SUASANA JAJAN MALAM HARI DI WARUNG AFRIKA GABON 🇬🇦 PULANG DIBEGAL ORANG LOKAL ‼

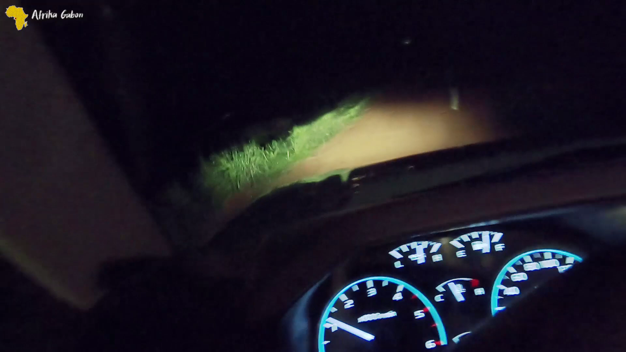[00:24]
Untungnya dia pakai senter, jadi kita bisa ngelihat dia lewat. Kalau nggak pakai senter, aduh, nggak kelihatan lah. Tadi barusan hujan.
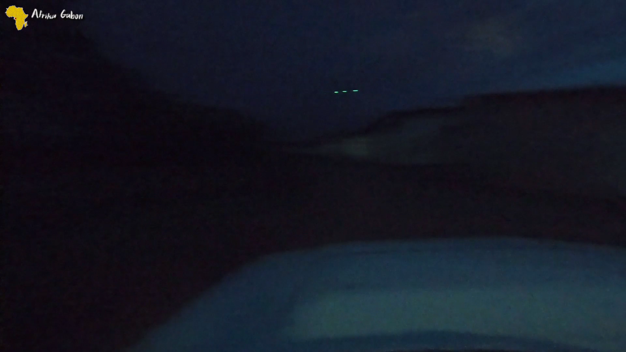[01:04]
Jadi sama Abe. Sama Abe. Jadi situasi malam hari saya kasih lihat ke teman-teman kayak gimana kalau di tengah hutan kebun sapa sawit. Jadi benar gelap, nggak ada penerangan, hanya dari lampu doang.